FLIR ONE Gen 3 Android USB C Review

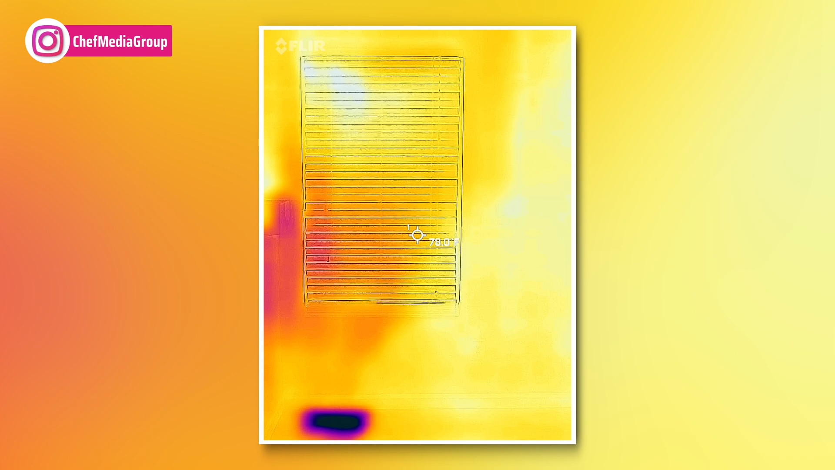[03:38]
And we can look at our windows too. Pretty cool. Now we're outside.
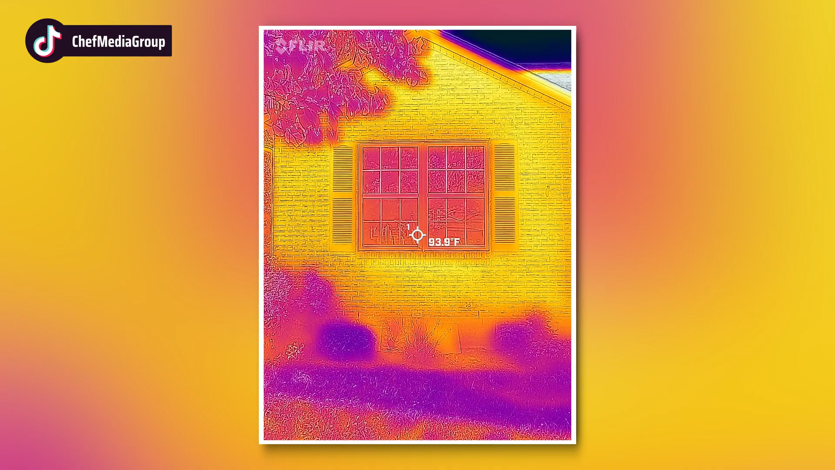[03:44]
On screen: spot 93.9°F
I thought this was pretty cool. You can see the cooler spots. That's the shade.
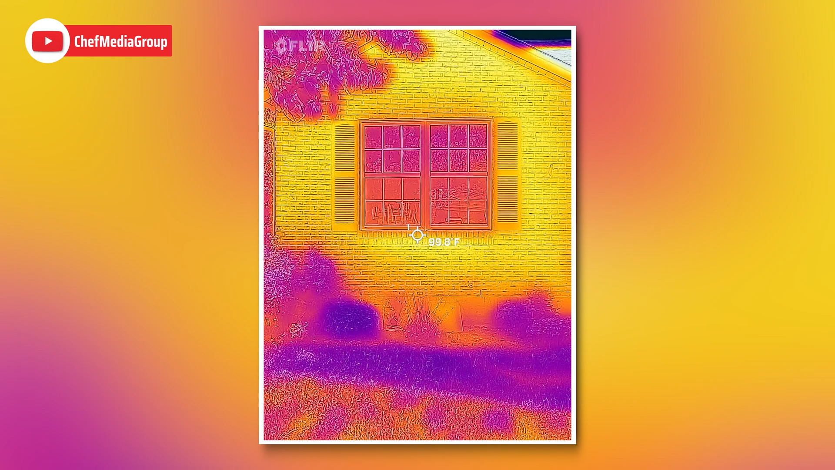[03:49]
And then the brick radiating a lot of heat.
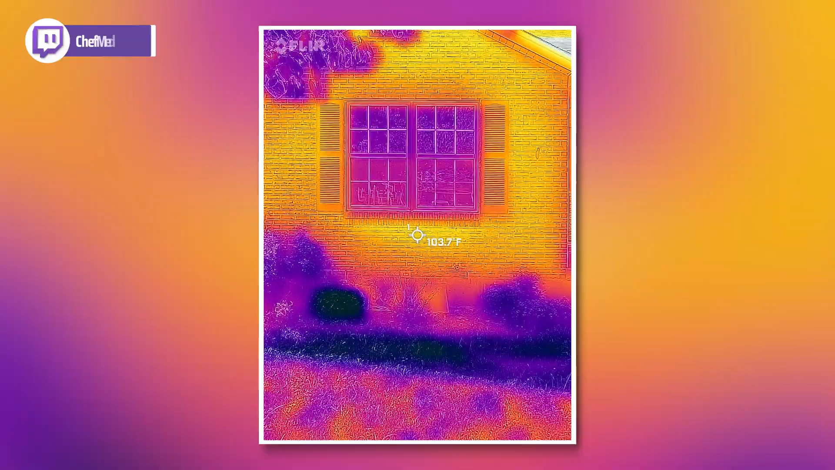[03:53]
On screen: spot 103.7°F
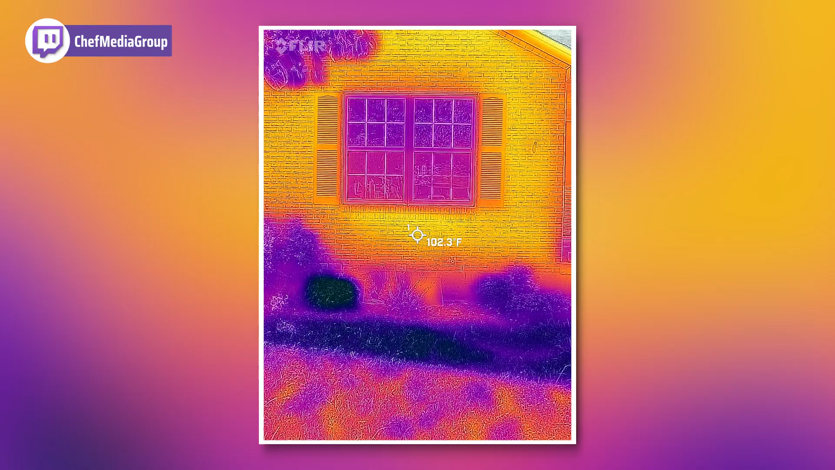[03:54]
On screen: spot 102.3°F
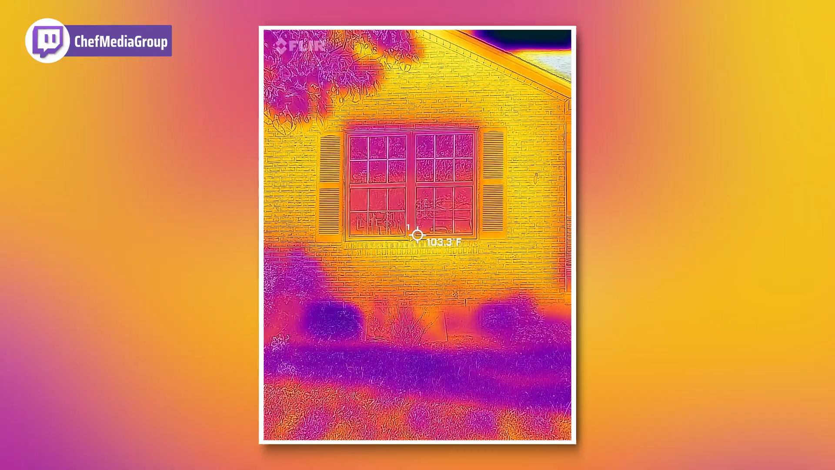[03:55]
On screen: spot 103.3°F
And you can see the windows. It's really cool.
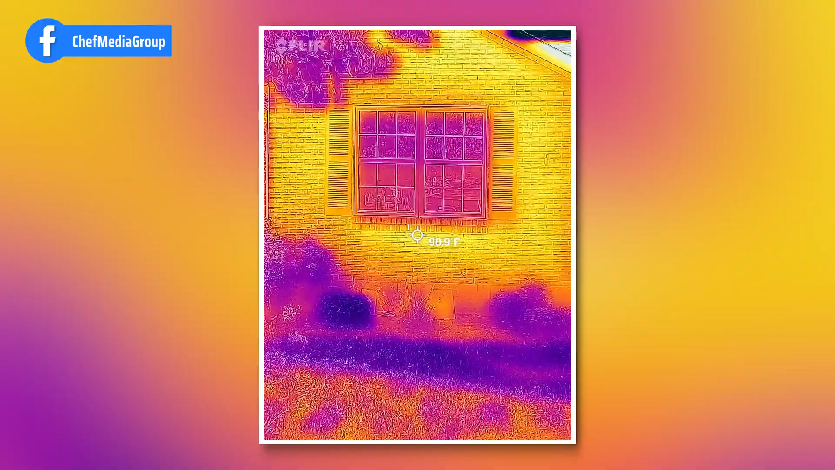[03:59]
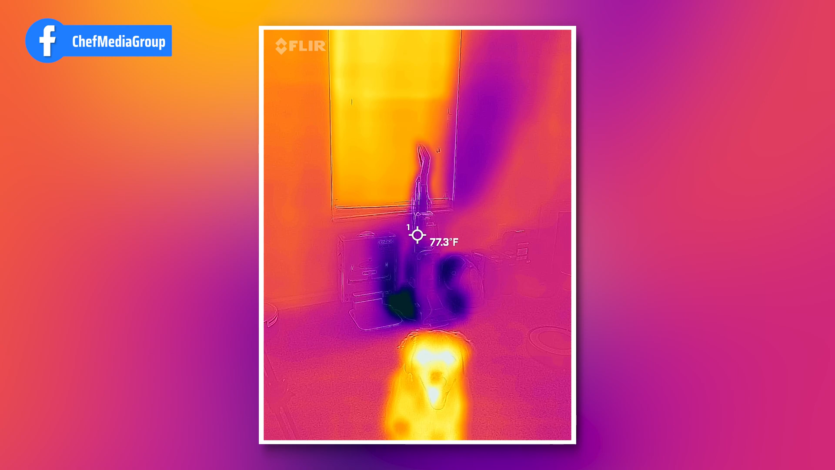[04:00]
On screen: spot 77.3°F
Now in this room we can play fine the air vent. It's right under the carpet cleaner.
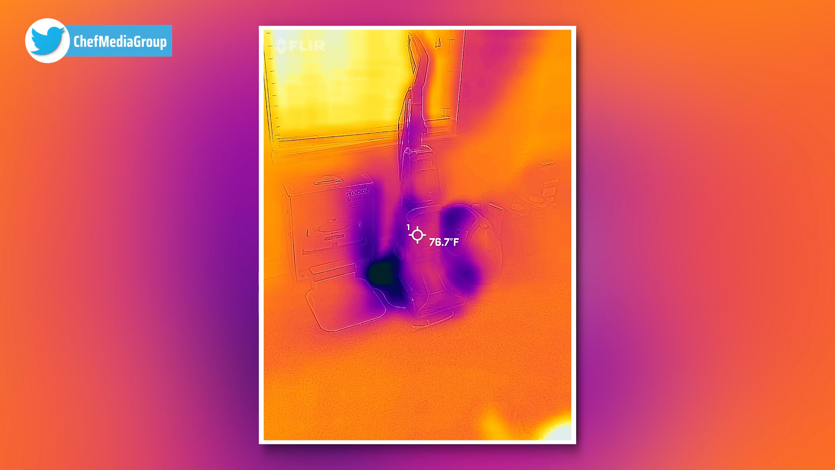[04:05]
On screen: spot 76.7°F
There's the window.
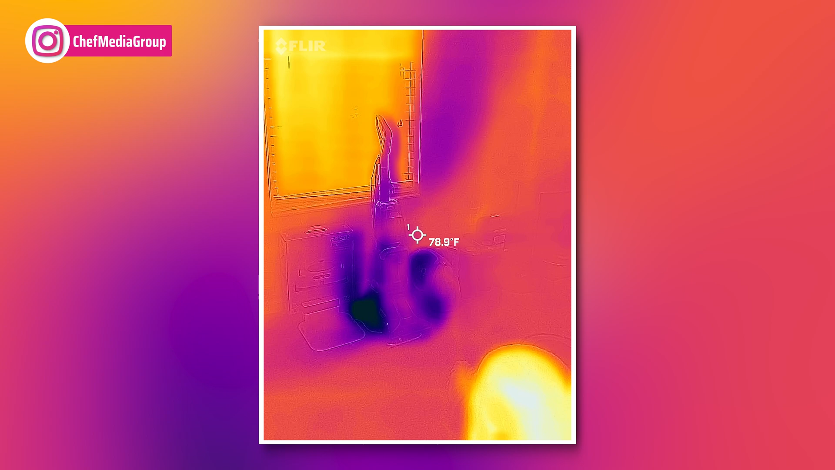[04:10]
On screen: spot 78.9°F
And then we have our cooler air coming out of that vent.